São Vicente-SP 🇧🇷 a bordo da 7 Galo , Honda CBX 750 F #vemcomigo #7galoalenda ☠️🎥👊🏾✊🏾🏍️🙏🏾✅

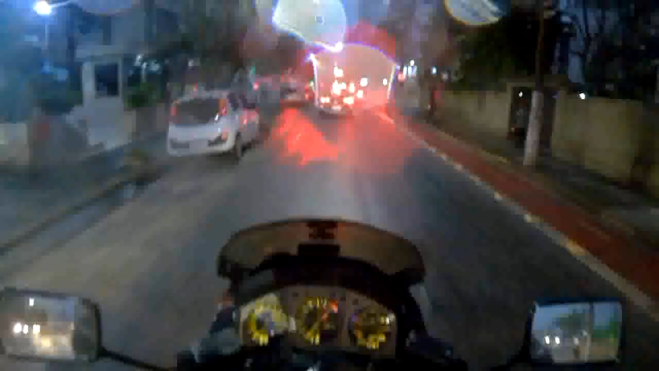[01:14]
Pô, o cara fecha o corredor, não vai andar na fila dupla aí. Aí não, né?
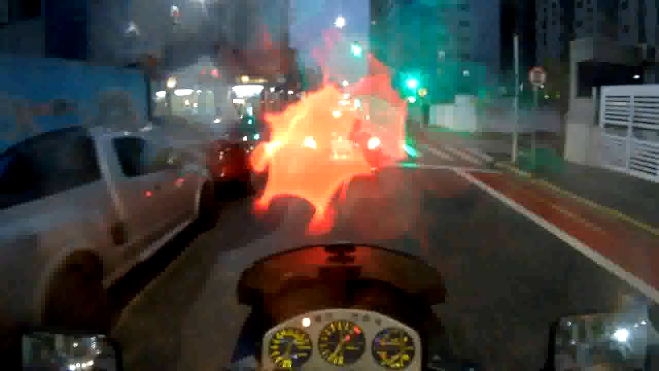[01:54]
Deixa eu ir reto, eu tenho que ir reto.
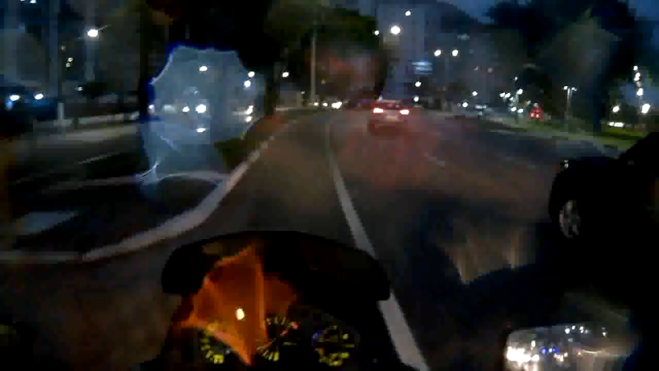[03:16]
Vocês podem ver, né? Aqui tem uma faixa exclusiva para motos.
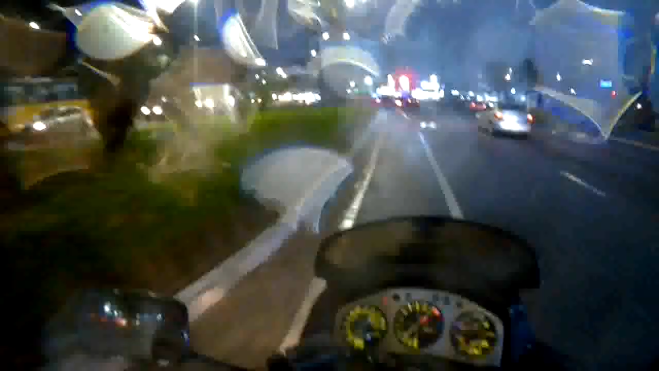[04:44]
Parquinho aqui, ó. Bacana a orla de São Vicente.